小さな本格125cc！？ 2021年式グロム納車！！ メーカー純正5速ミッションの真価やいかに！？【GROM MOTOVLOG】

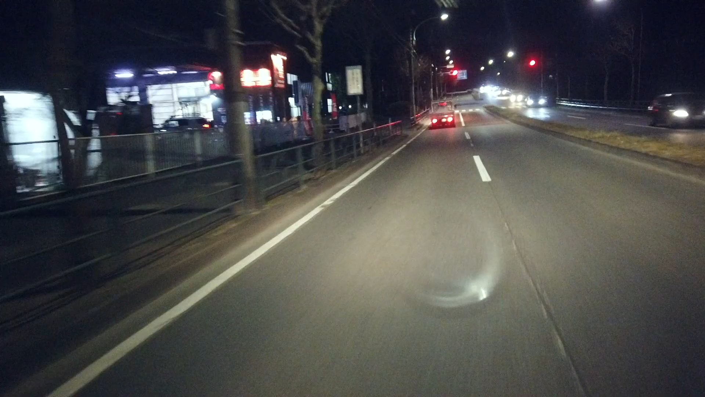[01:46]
さて着きましたリバースオート8落ち点
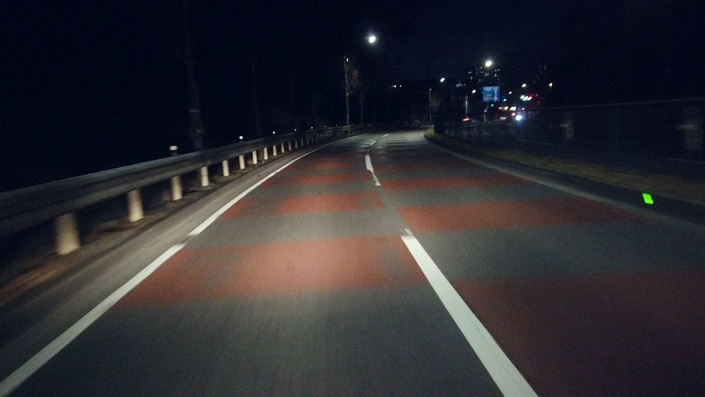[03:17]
このリバースオートさんの周りねバイク走るの楽しそうな場所ですね次はちょっとバイクで来てみましょうさあではまた明日